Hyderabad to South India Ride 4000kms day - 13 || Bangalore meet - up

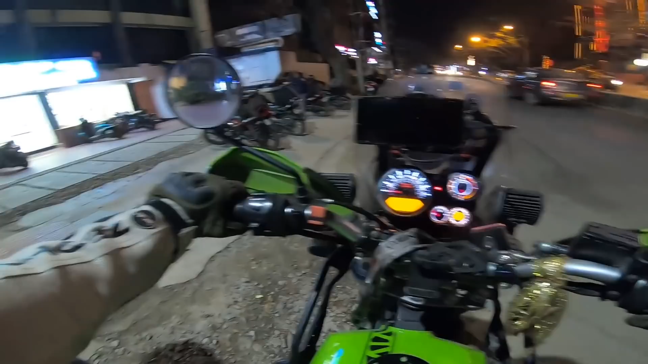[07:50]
సో రైట్ నౌ మనం ఎన్ని కిలోమీటర్స్ పోవాలని, 15 కదా, సో 15 కిలోమీటర్స్.
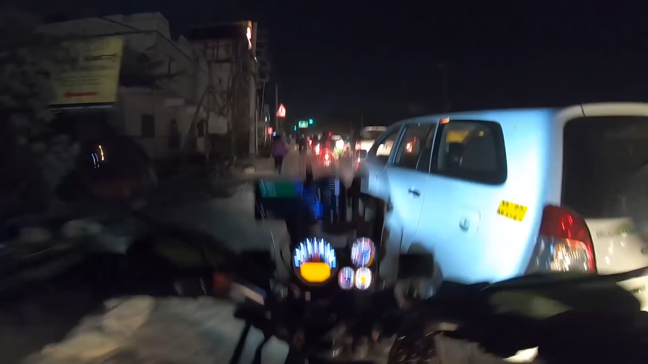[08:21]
వామ్మో వారి దేవుడో, ఏం ట్రాఫిక్ రా నాయన, ఈ రోడ్డు మీద దగ్గరగా 4 కార్లు పడతాయి అయినా ట్రాఫిక్ ఉంది.